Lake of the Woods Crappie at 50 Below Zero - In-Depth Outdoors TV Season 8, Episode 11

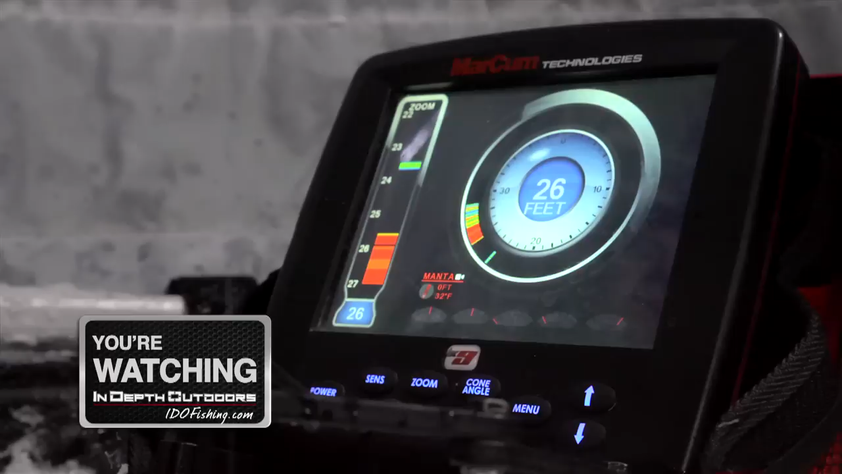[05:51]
There is a giant down here on my LX9. The trick here has been keep the bait 3-4 feet above the fish. You don't want to drop it right down on their nose.
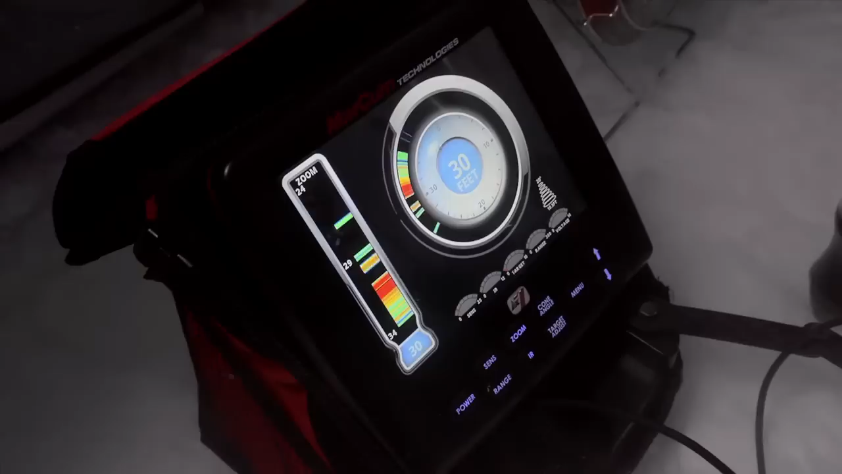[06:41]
On screen: depth 30 ft
And so often what's happening is you'll get a fish that'll come up and look at it like that one did, and he'll come down, but his disinterest almost makes his buddy more interested.
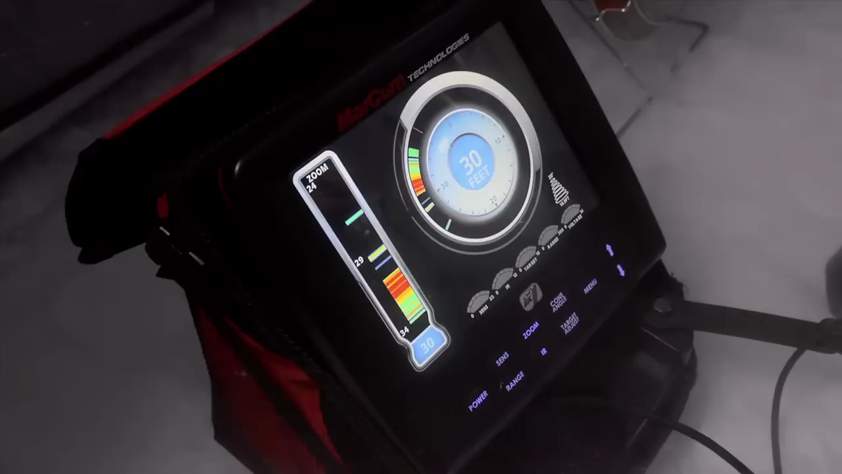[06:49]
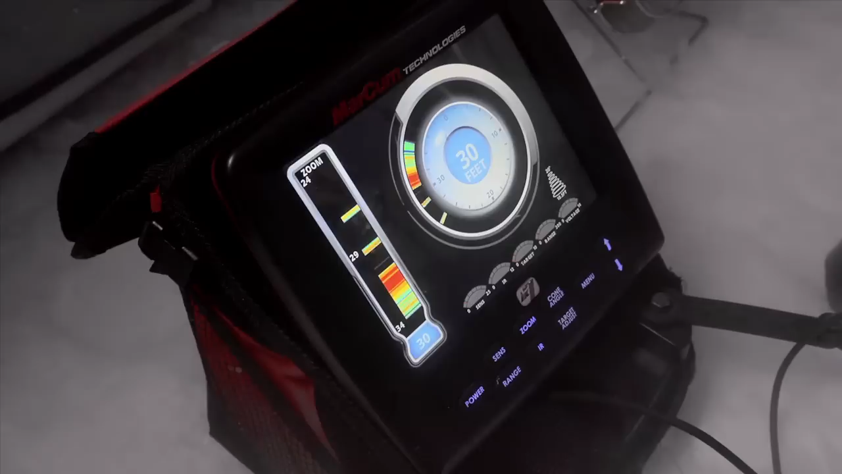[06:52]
On screen: depth 30 ft
And a lot of times, like is happening right now, that other fish is slowly rising. As James was referencing, you know, crappies have eyes on the top of their heads. They like feeding upward.
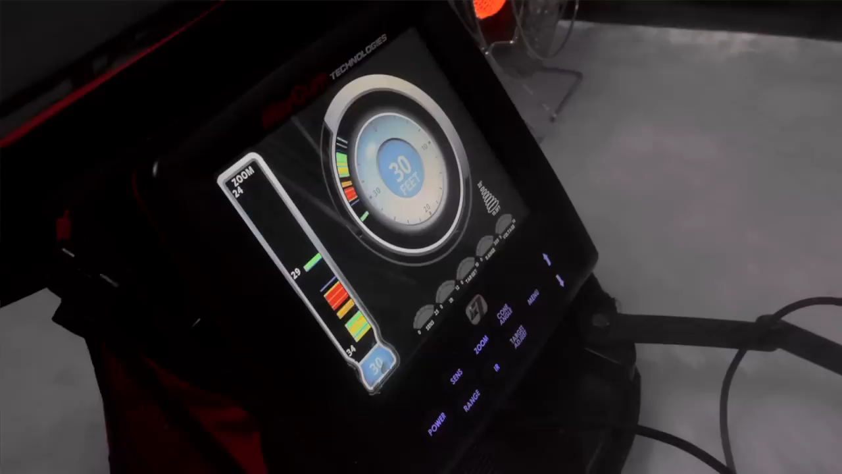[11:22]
Ooh, I got a nice mark down there. Yeah, if I can take home 4 or 5 of these 11, 12-inch crappies, I'm a happy dude. Come here, buddy. I think that might be another one for the pile.
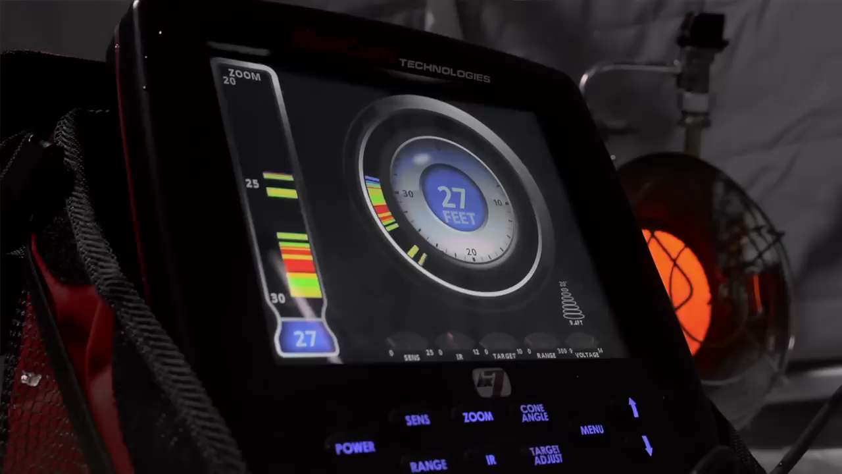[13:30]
You have like a filthy loaded screen.